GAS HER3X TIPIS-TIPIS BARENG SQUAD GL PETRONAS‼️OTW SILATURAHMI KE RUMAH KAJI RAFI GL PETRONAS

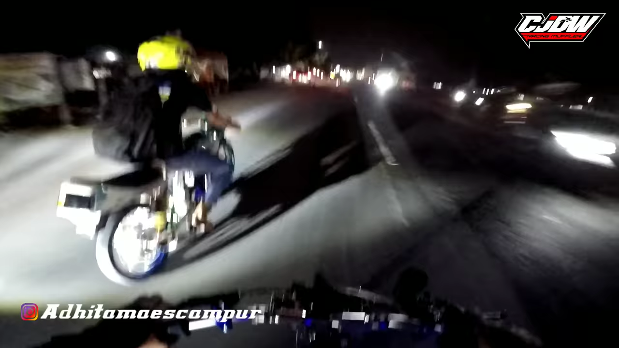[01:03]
Jarak dari MPP ke rumah Kak Jiraf itu kira-kira setengah jam tadi kata Kaji ya. Ya kita langsung gas ke sana saja. Sebelum pulang ke Banjarnegara tak sempatkan dulu untuk mampir ke tempatnya Mas Kaji Raffi ya. Nanti tetap gimana?
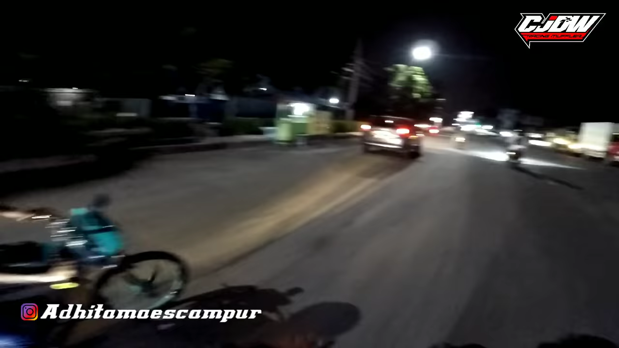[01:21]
Iyo, tak buatkan konten sama Kaji Raffi nanti nek udah sampai di rumah ya. Mas Kaji juga mau bikin konten Q&A. Wah berhenti dulu udah merah.
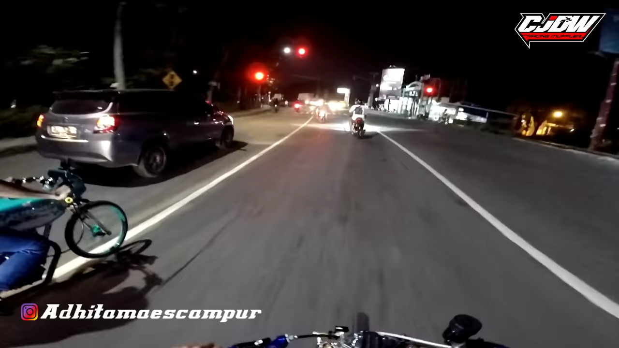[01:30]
Eh berhenti sih bae. Ya ini damanmu ada
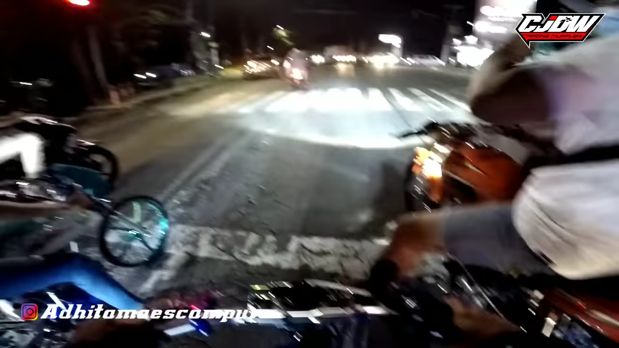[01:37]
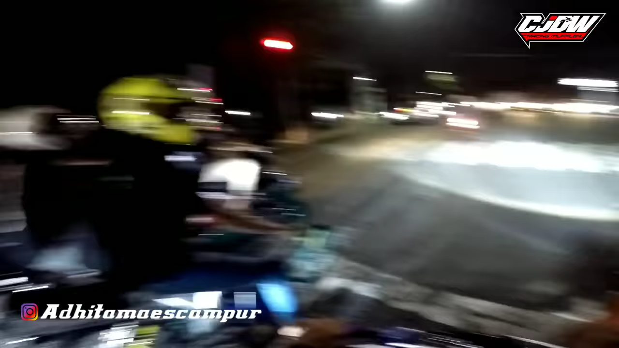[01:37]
MP Bakul Sego dan GL Petronas. Rame banget di sini geng teman-teman ya.
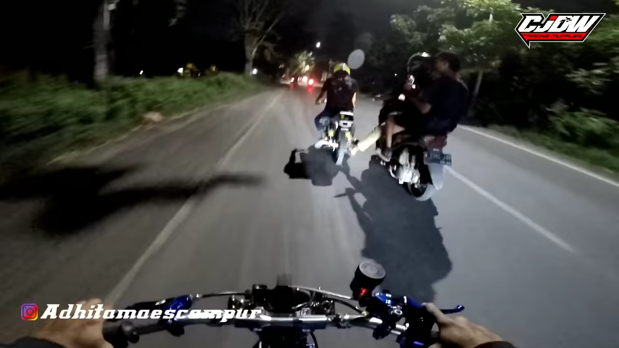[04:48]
Itu minumnya apa ya? Yang warnanya biru itu apa ya? Bukan pertama turbo itu jadi kayaknya nggak mau pertama turbo ya motor Kaji. Wah, rame banget ini. Are-are herek di Jawa Timur mantap ya, luar biasa bolo.
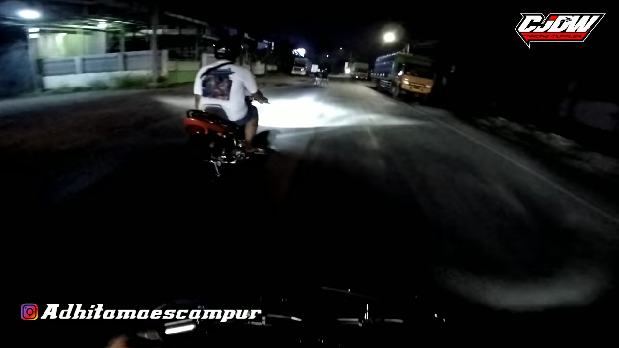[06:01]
Iya oke, ini di depan ada Mas Pinto ya. Mas Pinto cok dalane matane bodol. Iya. Mas Pinto bawa motor bakul sego. Masuk pom dulu ngisi bensin belum.
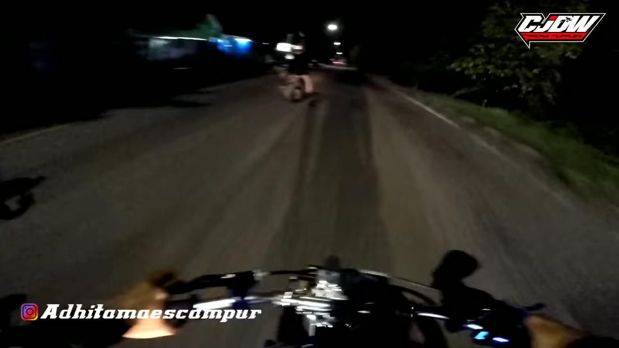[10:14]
ada Don Pablo dan Petronas di sebelah kiri, bro. Geber-geber dikit. Weh, cok, matane dalane. Banyak jalan rusak di sini ya, Pantura ini.
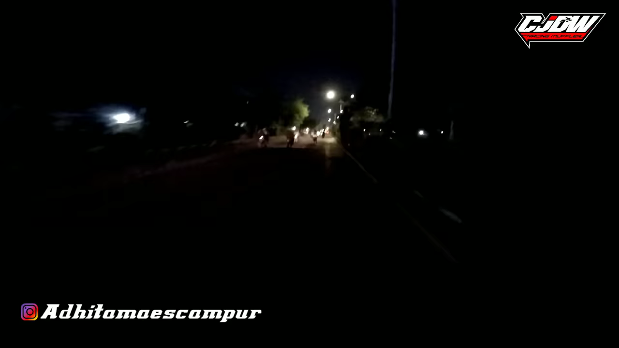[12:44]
Mas Pinto ugal-ugalan banget bawa motornya, anjay. Jalannya rusak, bolo. Wah, bio. Mantap, jumping-jumping. CB-nya terbang-terbang di depan saya, geng.
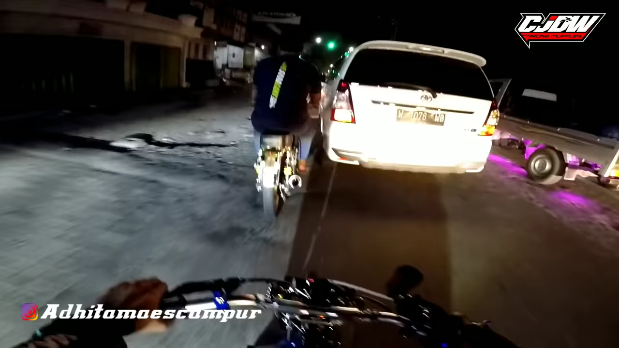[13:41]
Jalannya jelek, jalannya jelek. Masih berlanjut belum?
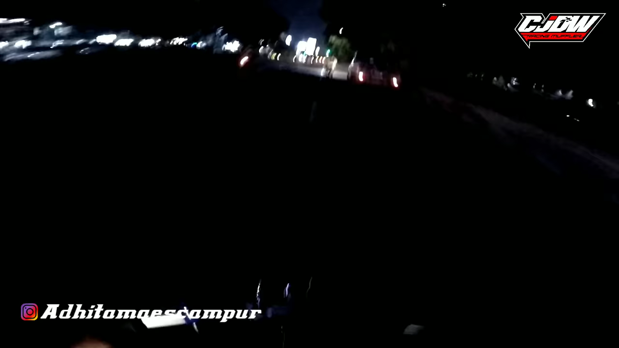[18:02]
Bolo, jalannya rame banget. Gak berani Bolo. Jalannya rame pol. Yeah.
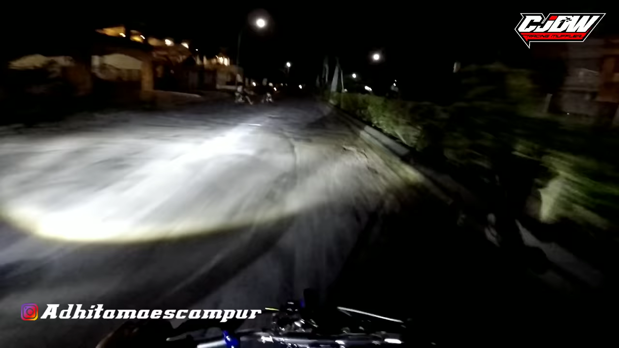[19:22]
Masuk perumahan. Ini baterai saya udah mau habis. Ayo.
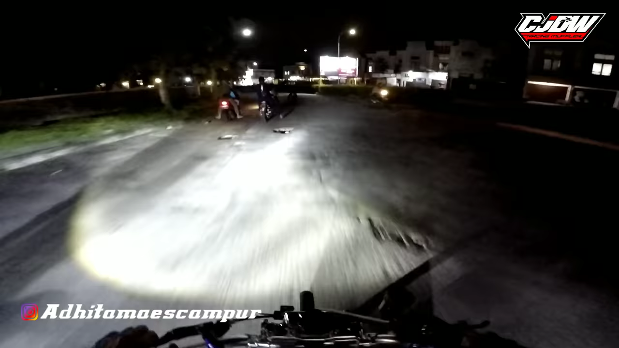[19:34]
Jalannya rusak. Oh, udah sampai, geng.